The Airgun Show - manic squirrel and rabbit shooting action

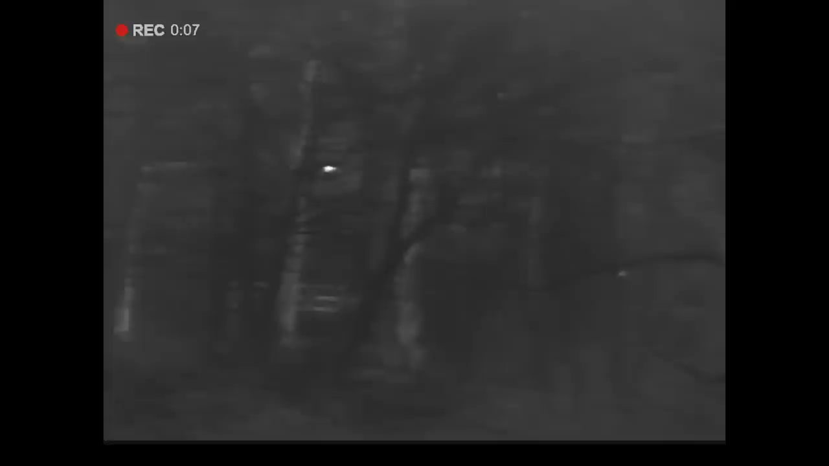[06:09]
Squirrel just up front here. Let's see if I can get a bit closer.
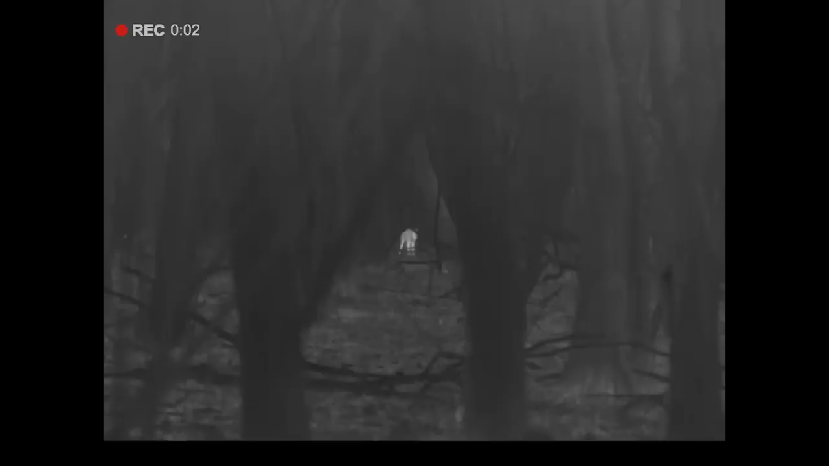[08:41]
There's a couple of roe deer as well in this wood.